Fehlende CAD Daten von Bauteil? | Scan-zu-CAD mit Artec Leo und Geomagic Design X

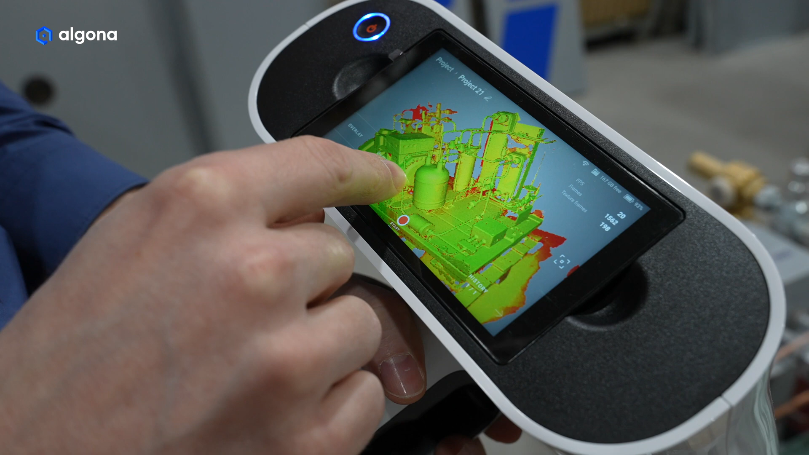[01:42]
In rot werden uns dabei Bereiche markiert, die noch nicht erfasst wurden. Den Scan ergänzen wir, indem wir an einer bereits gescannten Stelle starten.
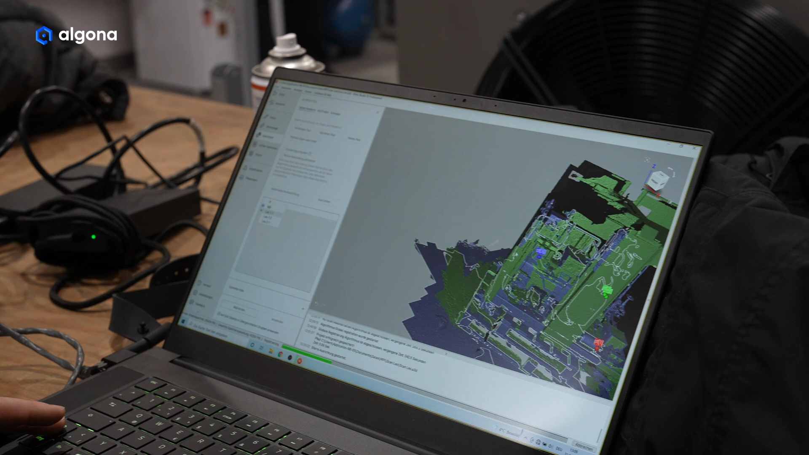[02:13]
Die Daten können wir wahlweise per WLAN über ein Ethernet-Kabel oder eine SD-Karte übertragen.
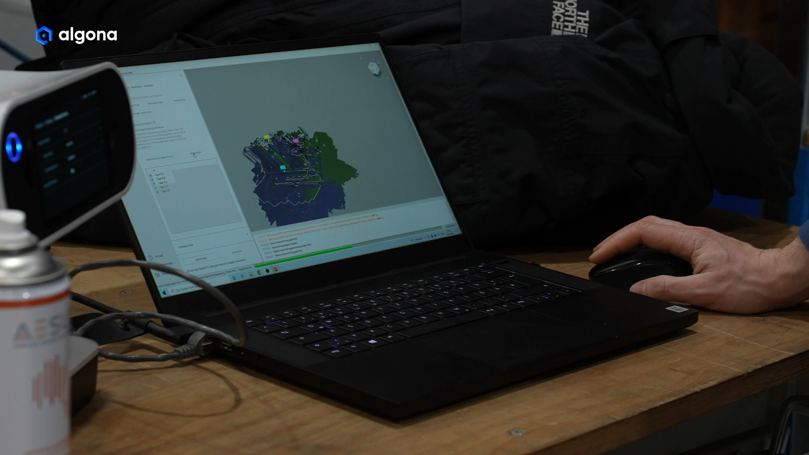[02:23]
Die Nachbearbeitung der Rohscan-Daten erfolgt direkt auf dem Laptop.
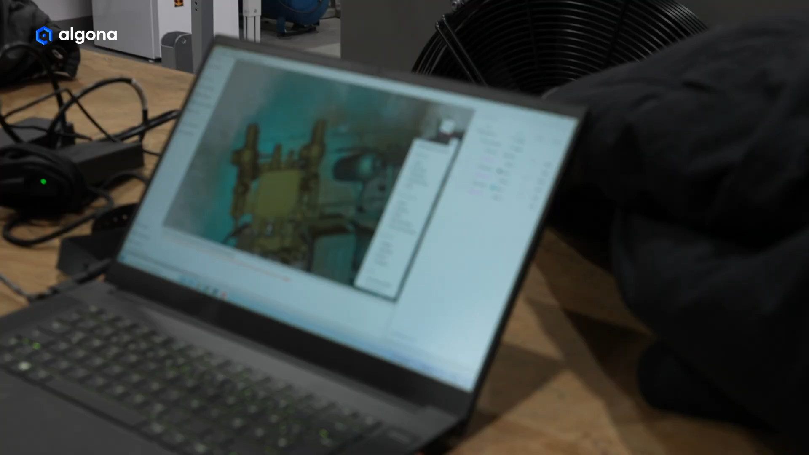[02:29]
Nach der Vernetzung kann die Datenqualität vor Ort geprüft werden. Fehlende Daten können auch jetzt noch einfach
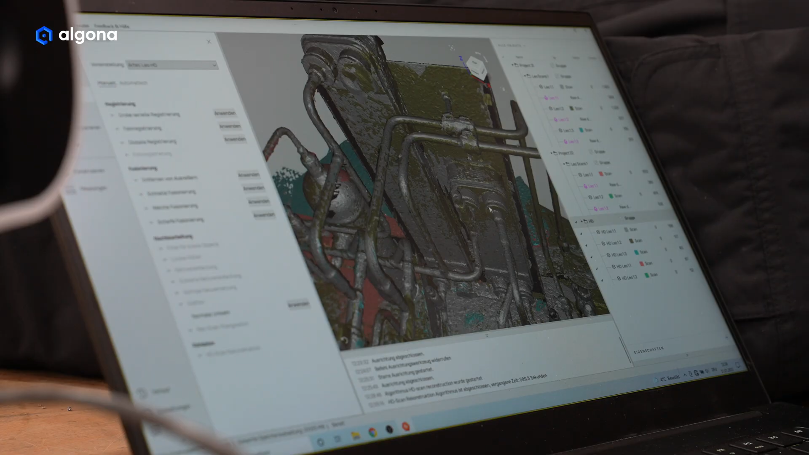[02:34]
durch das Hinzufügen einer neuen Scan-Gruppe ergänzt werden.
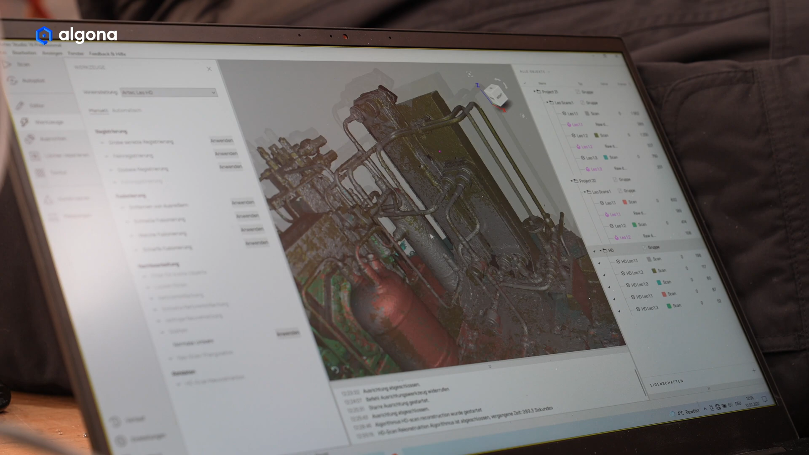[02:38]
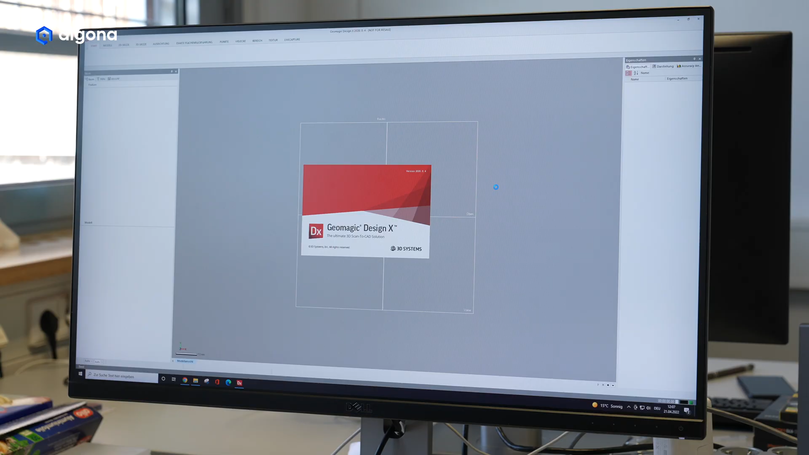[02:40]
Die Flächenrückführung nehmen wir in der Reverse Engineering Software DesignX vor.
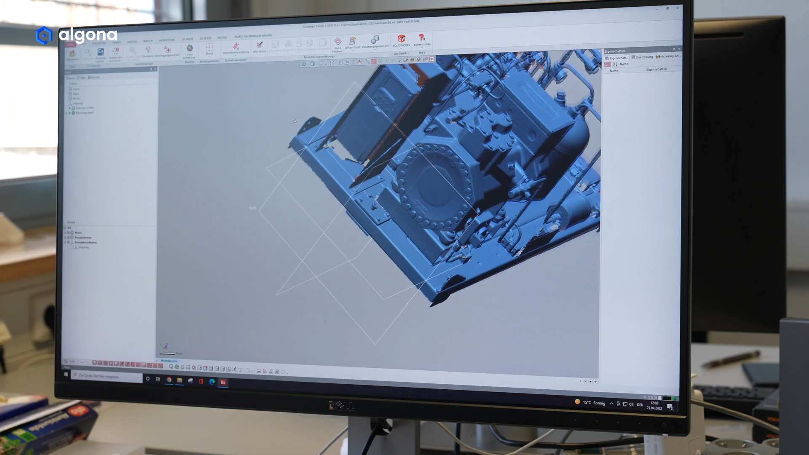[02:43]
Für unseren Anwendungsfall liegt der Fokus auf der Rückführung der Rohrgeometrien des Kühlsystems,
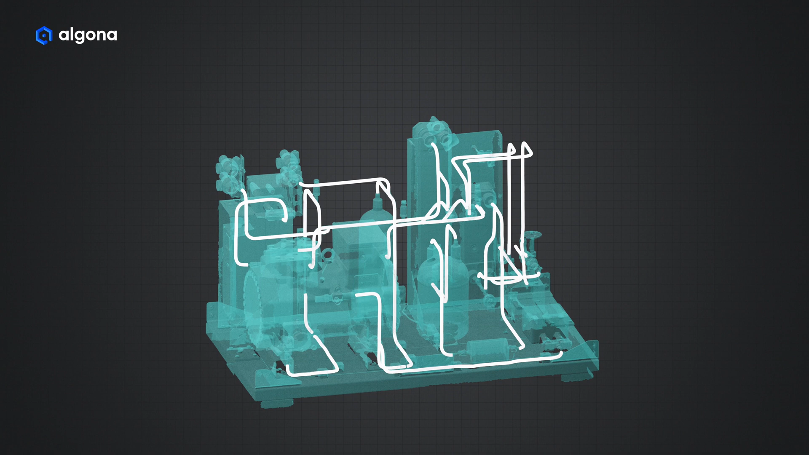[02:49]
die wir in DesignX mit Hilfe des Rohrassistenten modellieren können.
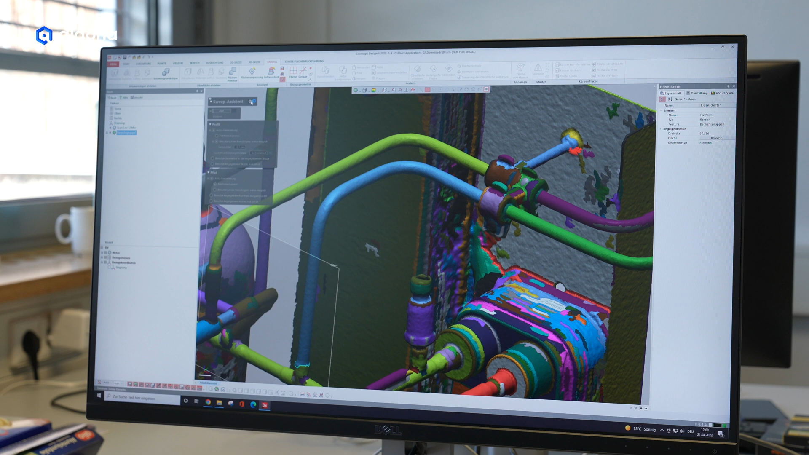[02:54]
Mit einem Klick erkennt die Software dabei die dreidimensionale Führungskurve der Rohr- oder Schlauchgeometrie.